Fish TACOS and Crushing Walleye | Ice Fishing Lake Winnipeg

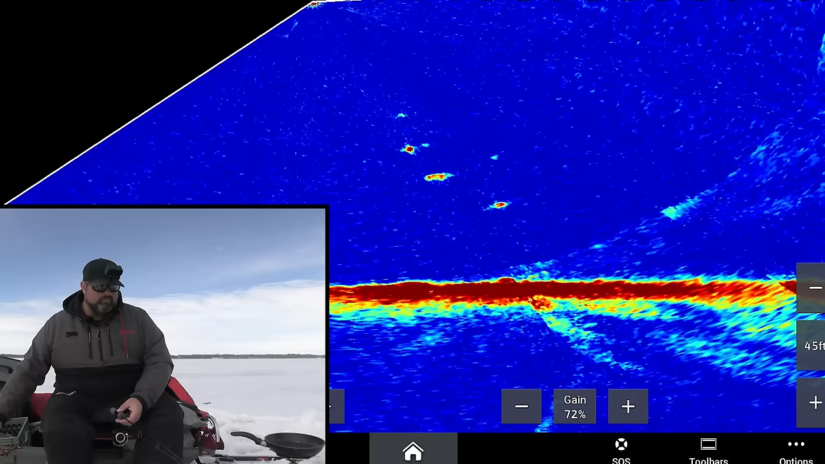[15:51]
Rattle bait stopped him. It did too.
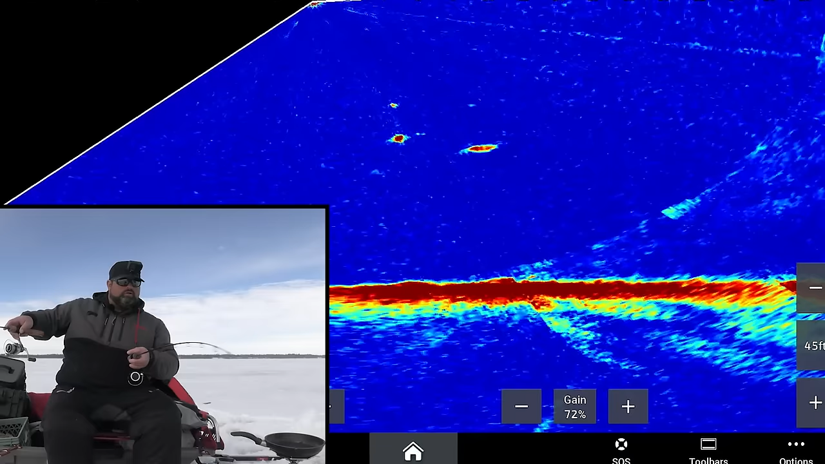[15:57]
Ah, oh, he ate it actually. I couldn't get to, I did it again. I did it again. Handcuffed myself. He wouldn't eat it on the jig in the minnow.
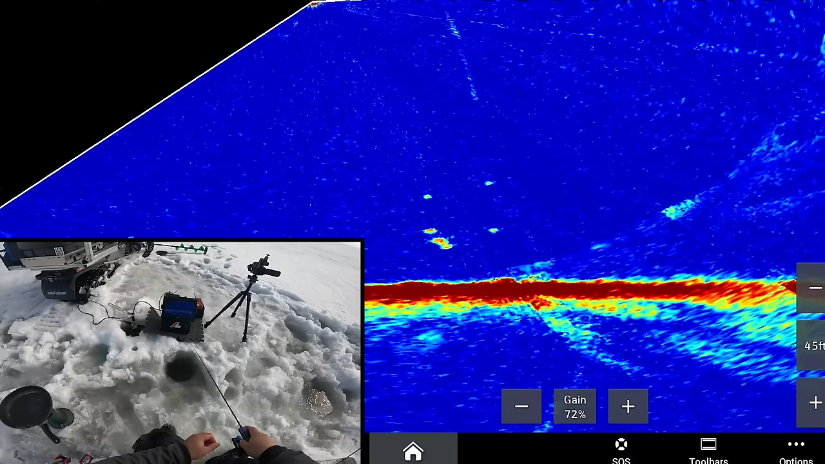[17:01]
Oh boy, this one's smaller. When I say smaller, it's like probably an eater size fish. Yeah, I'd say this is an eater. Maybe a bit smaller than an eater. Could be even a sauger actually.